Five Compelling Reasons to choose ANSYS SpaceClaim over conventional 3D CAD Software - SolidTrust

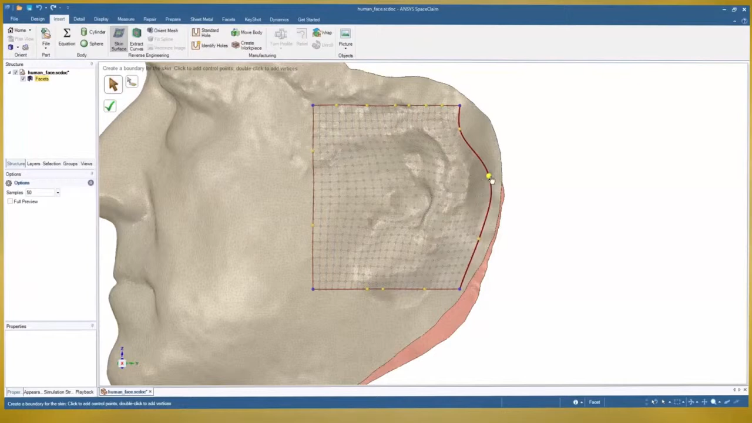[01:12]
Use one of several techniques to create highly accurate surfaces that are always editable to your choosing.
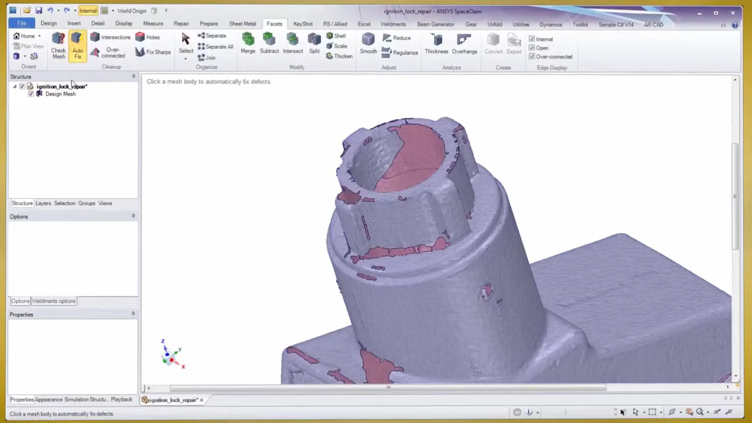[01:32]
The 3D printing tools in Space Claim start with the logical flow of repairing any STL file for the goal of a watertight body.